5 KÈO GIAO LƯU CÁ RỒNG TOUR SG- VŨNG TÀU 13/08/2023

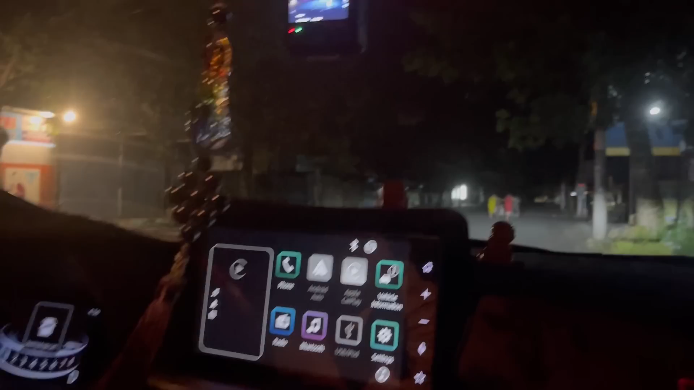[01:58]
Hiện tại bây giờ là 5 giờ sáng nha bạn, 4 giờ 56 phút sáng, trời vẫn còn tối. Giờ mình xuất phát nha.